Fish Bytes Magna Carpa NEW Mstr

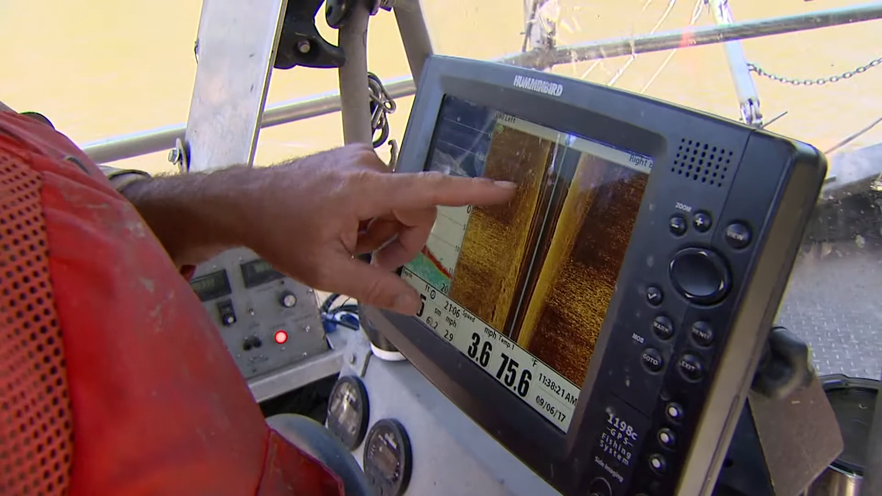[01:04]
using the latest in 360-degree sonar to locate, then seize, the carp.